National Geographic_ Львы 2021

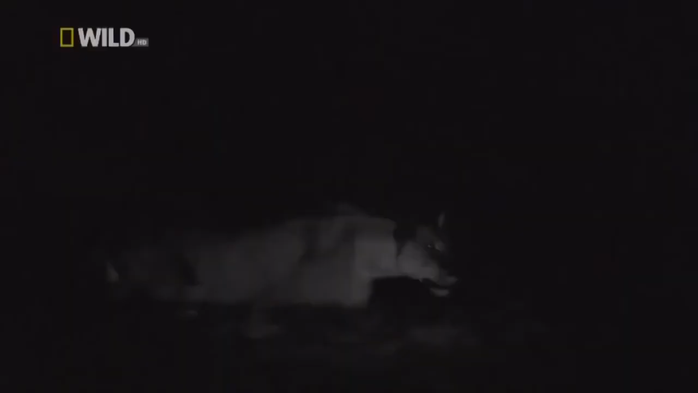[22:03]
Когда солнце садится, в саванне становится прохладней.
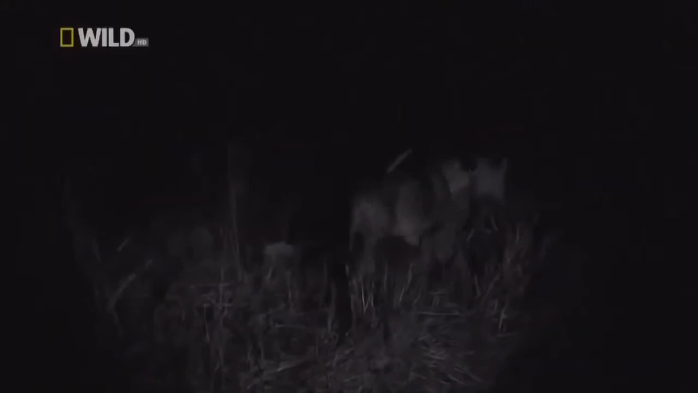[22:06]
Но не комфорт побуждает львов охотиться ночью, а стратегия.
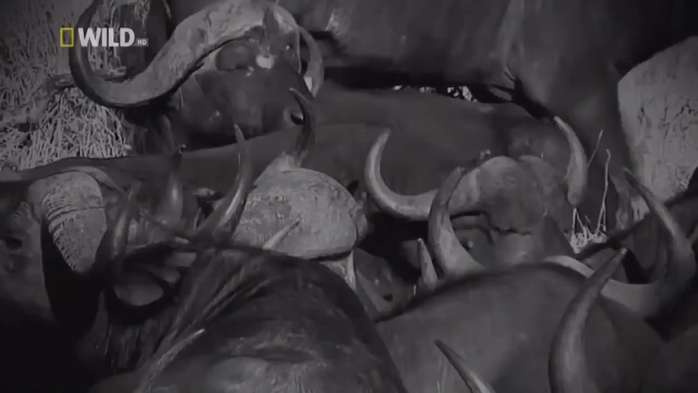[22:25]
Буйволы плохо видят по ночам, и сейчас они особенно осторожны.
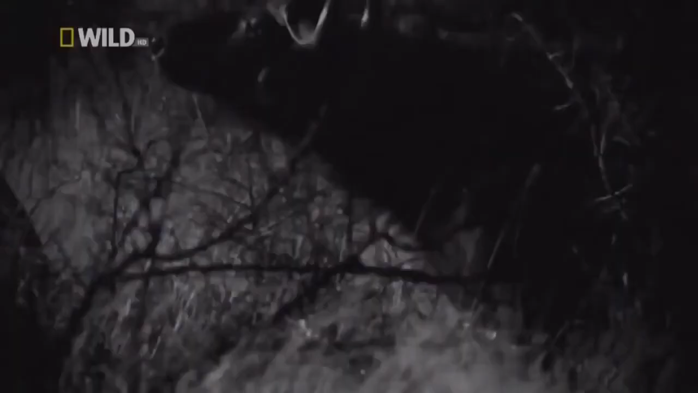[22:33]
Тем не менее, один буйвол все-таки отходит от стада.
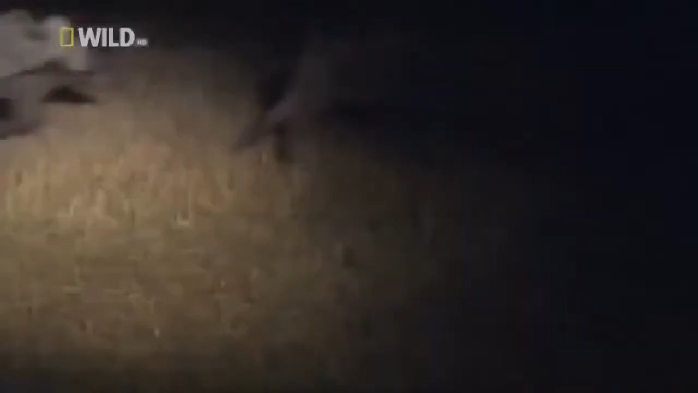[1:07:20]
Буйволы плохо видят по ночам, и сейчас они особенно осторожны.
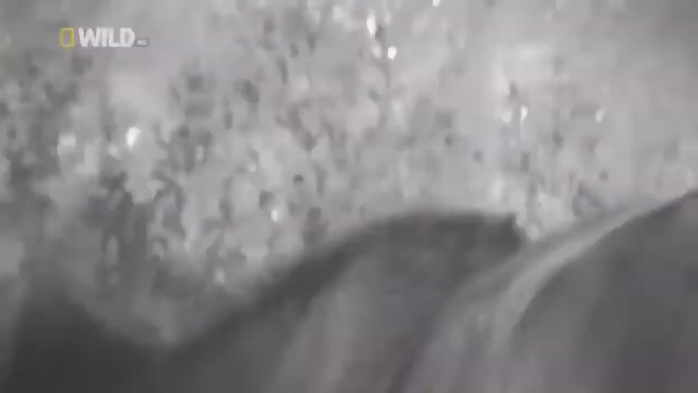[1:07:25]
Тем не менее, один буйвол все-таки отходит от стада.
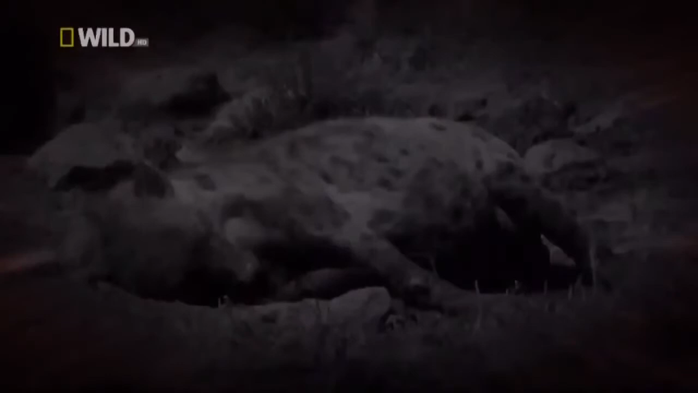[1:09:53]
Он замечает что-то вдалеке. Это спящая гиена.
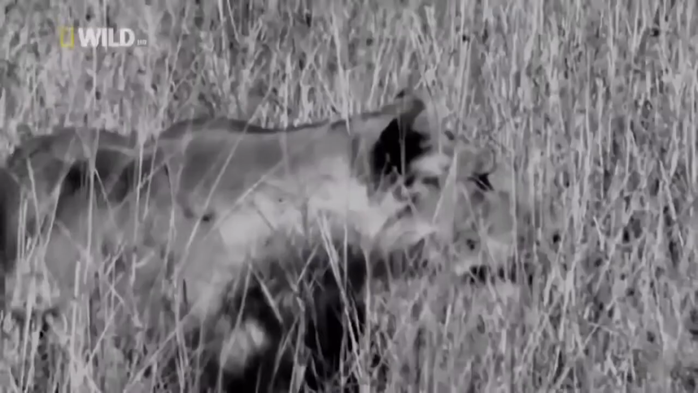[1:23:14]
И в бой вступает опытная нападающая.